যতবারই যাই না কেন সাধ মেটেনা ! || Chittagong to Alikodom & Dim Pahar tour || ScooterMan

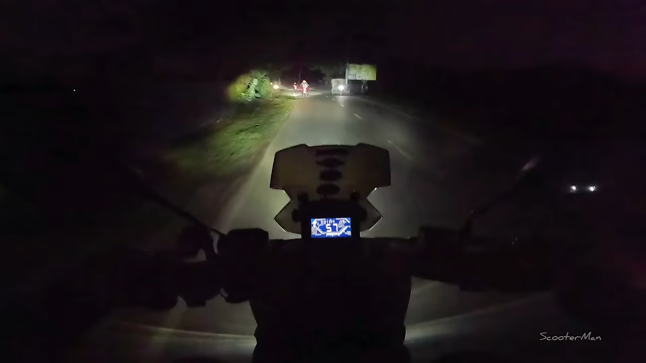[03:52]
আল্লাহ বাঁচাইছে, আলহামদুলিল্লাহ। কুকুর একটা দৌড় মারছিল দেখছেন, একটুর জন্য চাকার নিচে পড়ে নেই আর কি, তার আগেই ঘুরে গেছে।
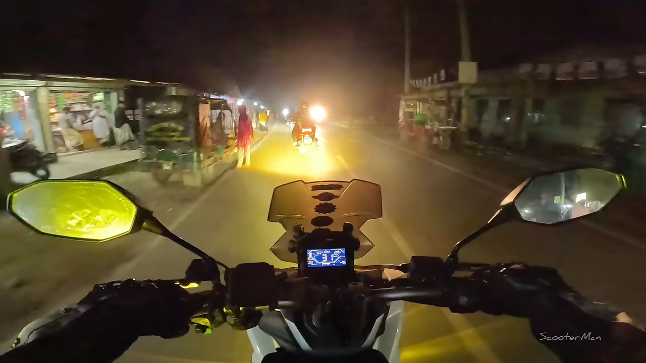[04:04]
আলিকদমের আগে চেকপোস্টটায় আমাদেরকে আবারও থামানো হয় এবং জিজ্ঞেস করছিল ড্রোন আছে কিনা,